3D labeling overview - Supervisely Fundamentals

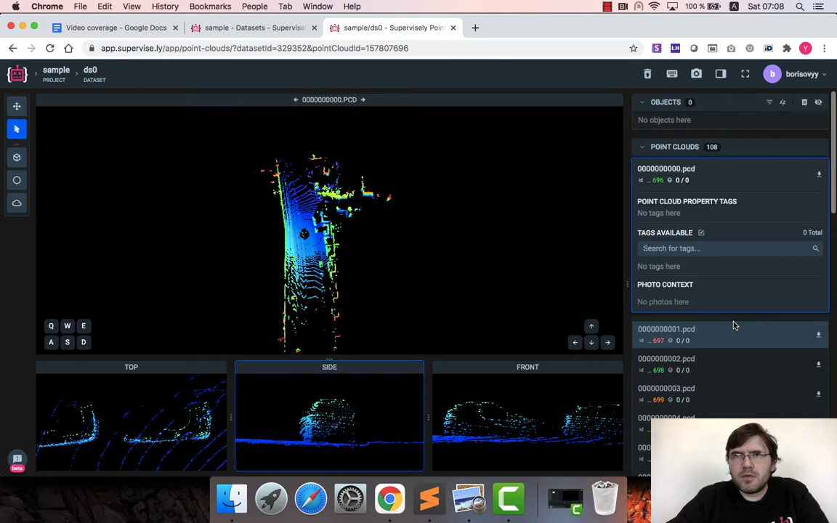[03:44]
also we have different parameters to play around and to adjust uh some behavior of uh some behavior of the tool so uh so let's start uh to label and uh i can pick i i also like cuboid first and then navigate towards uh the object i want to label and you can navigate here in a very similar way in which you navigate a cd games so uh let's label uh this one first uh so i will label this car
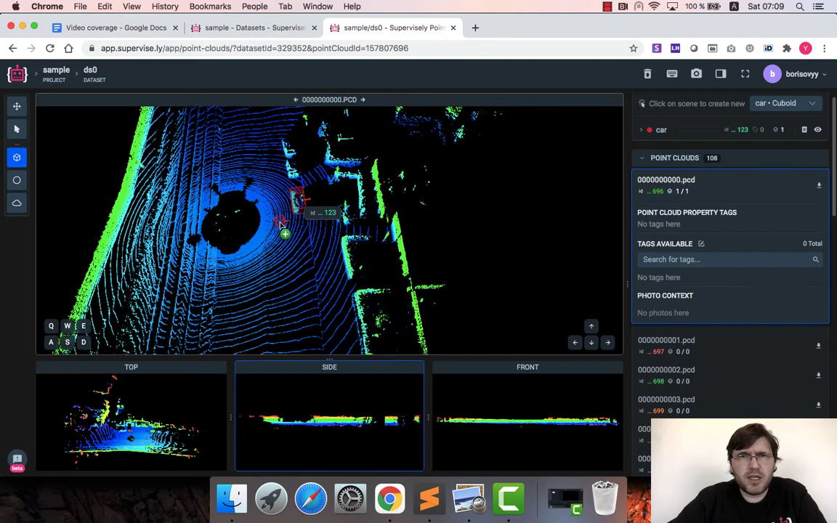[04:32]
yeah so there is also an option to play with orientation of this cuboid but i will ignore that for now once i have this cuboid tight enough i press control space so that a new object of class car is created here is uh the object type here so i can label bus if i want
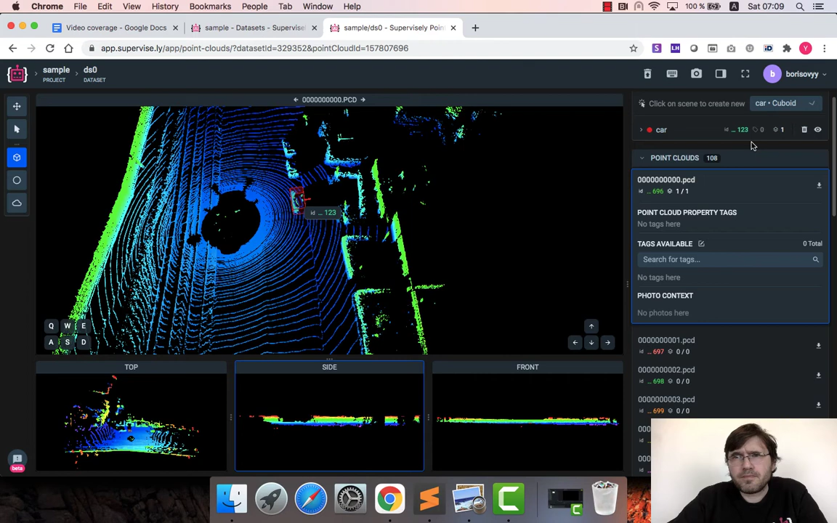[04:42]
but let's stick with scar for now again here is the second car i will adjust in top view inside you and that's it so uh let's notice that we have uh two cars labeled and each car has uh different identifiers
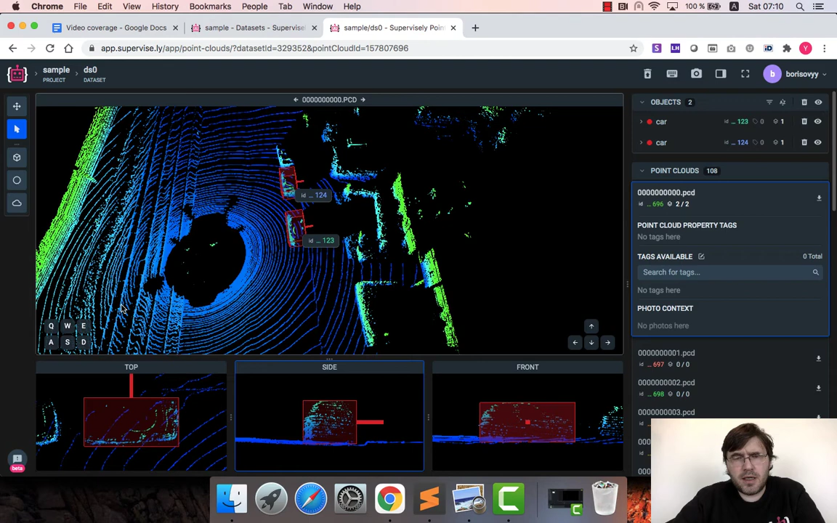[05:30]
uh current object and maybe i want to take these cars and propagate this labeling labeling to the next point cloud so i just can press ctrl c and you see this message that uh two objects are copied uh now i have to paste this object
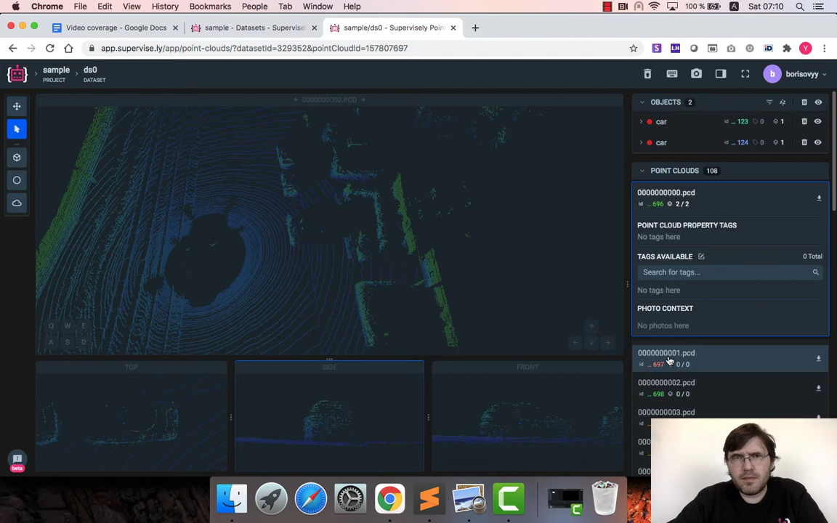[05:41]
so i go to the next train and then just press
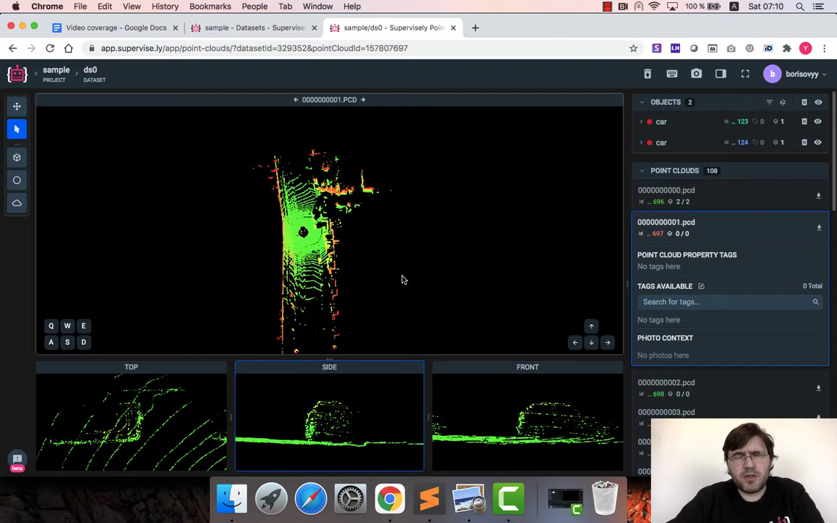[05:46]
ctrl e and the annotations are passed uh let's adjust them
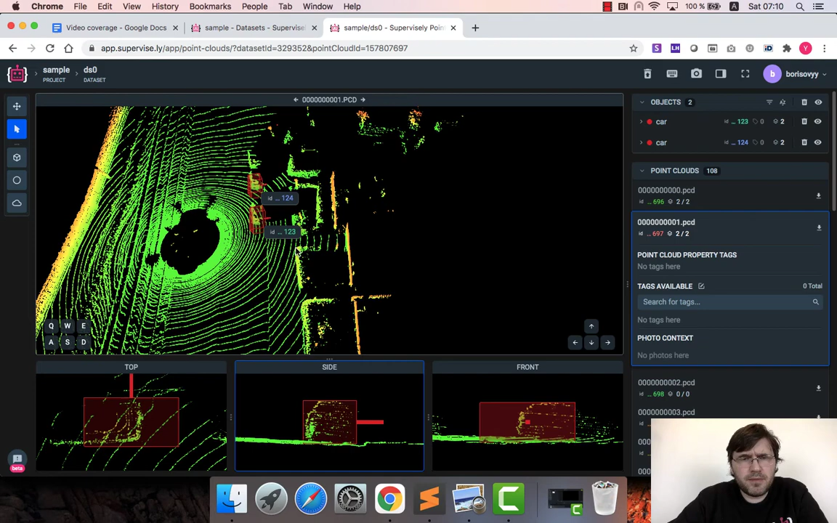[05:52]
so i will adjust the first car
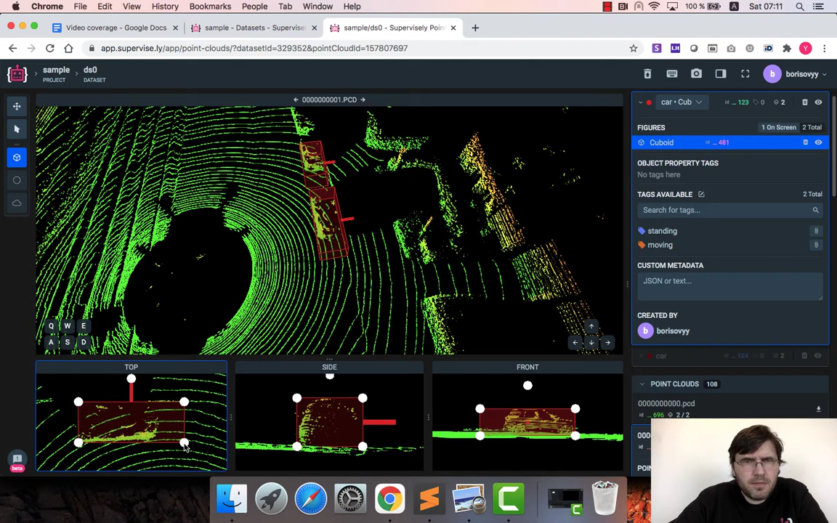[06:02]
this way okay it seems always good and i will adjust the second one yeah it looks good
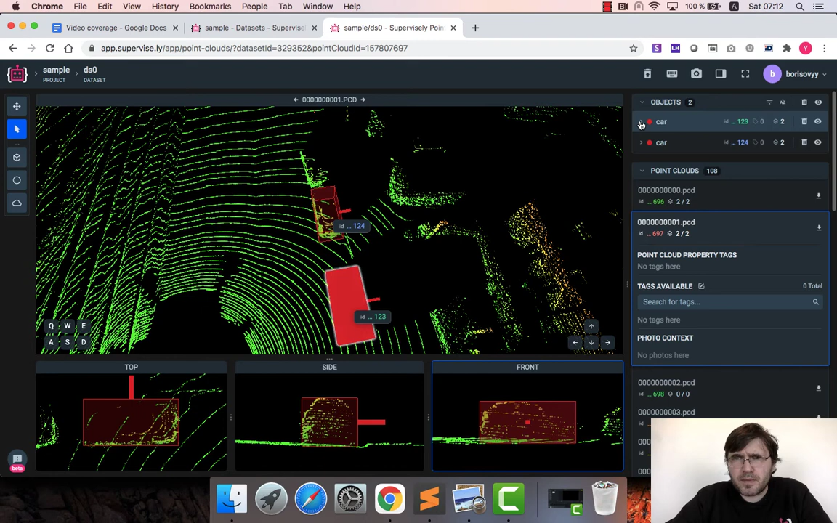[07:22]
identifier of one two four uh one two four uh contains uh two figures and these figures has also identifiers so this is a way we keep track uh keep track of objects uh across frames again the same for another car with identifier one two three so it it contains two figures uh and as we will propagate annotations further and further and further uh each uh car uh if it appears on multiple frames uh we will add more and more figures for this car let me also show how to add attributes uh to the